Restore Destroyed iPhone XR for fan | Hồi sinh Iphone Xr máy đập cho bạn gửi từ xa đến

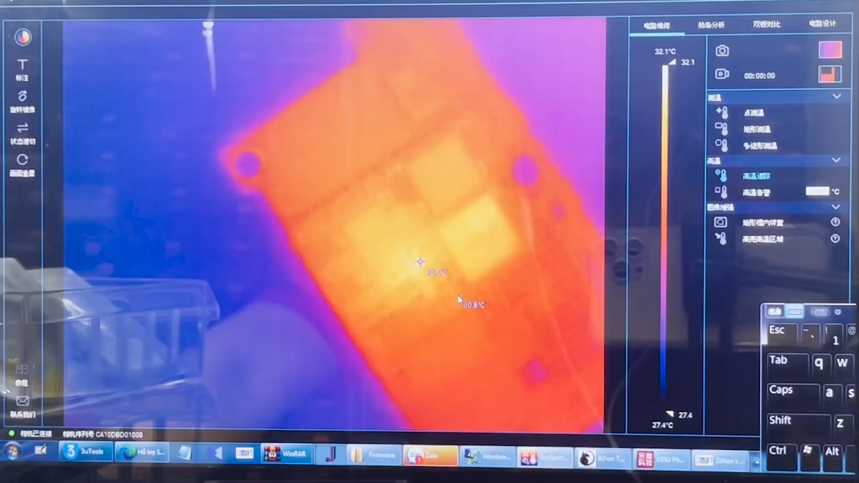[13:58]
On screen: scale top 32.1°C, scale bottom 27.4°C
Nghĩa là nóng ở vùng sau rồi, có nghĩa là anh em đã cắt nhầm. Đây, nó nóng vùng này không nóng đích danh một con tụ nào nhé. Mặt sau rồi, thôi thế này cắt mặt sau ra.
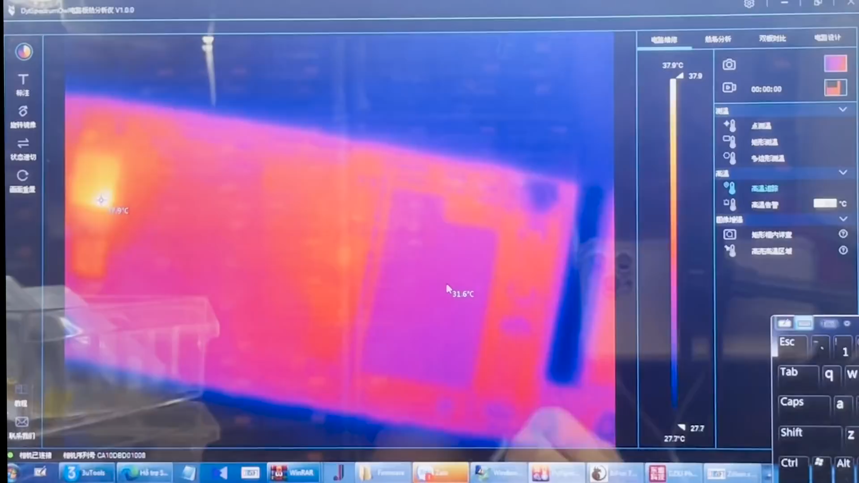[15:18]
On screen: scale top 37.9°C
Chính là FC luôn anh em ạ. Để đảm bảo anh thì anh em nên kiểm tra cho kỹ đây, FC đây.
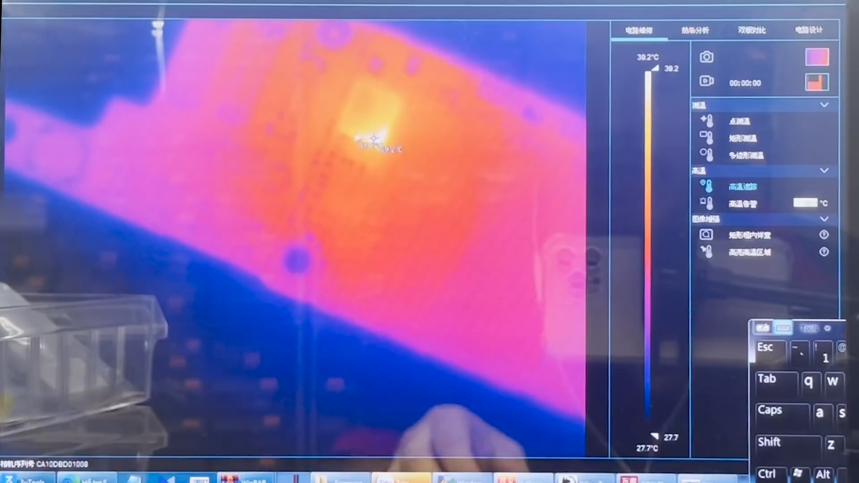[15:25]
On screen: scale top 39.2°C, scale bottom 27.7°C
Sơ đồ nhá.
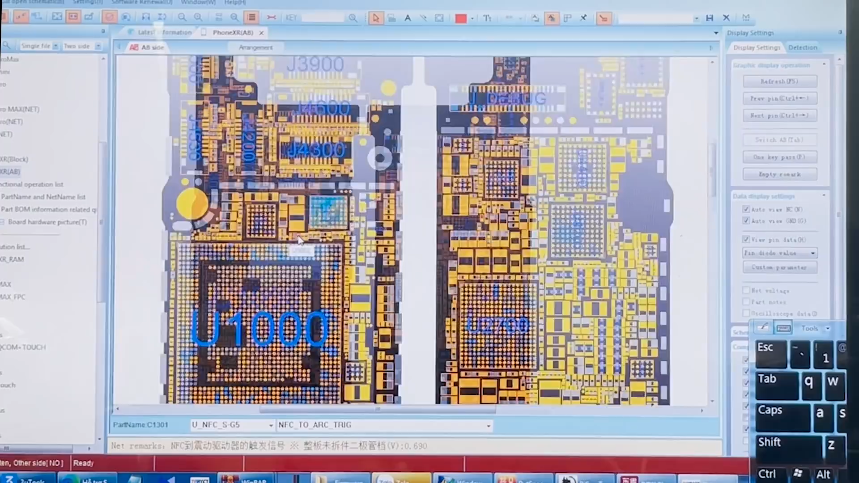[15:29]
FC đây, đang nóng khu vực điểm này. Điểm này thì nó liên quan đến bot. VDD bot cấp vào thì sẽ không bị chọc đâu này. FC148 này. Đấy, em sẽ tiến hành đo thử quanh khu vực này trong chọc cũng đã.
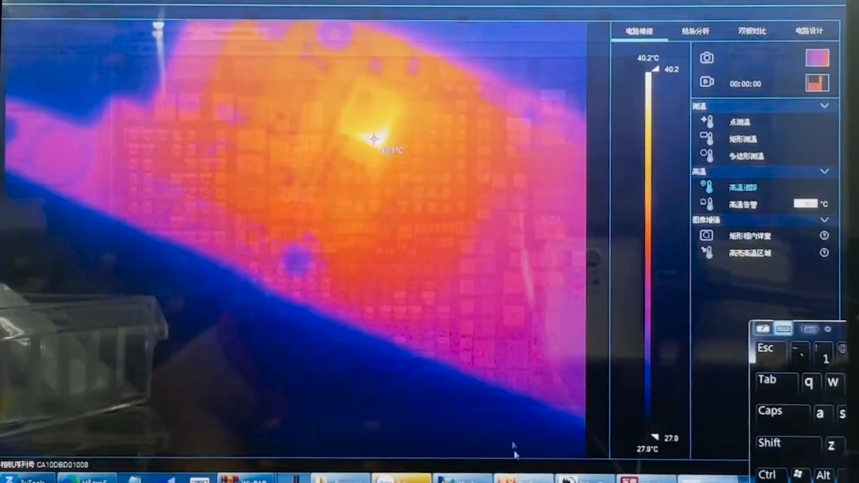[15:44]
On screen: scale top 40.2°C
Đấy, hiện tại đang nóng ở FC này, nóng điểm góc này này.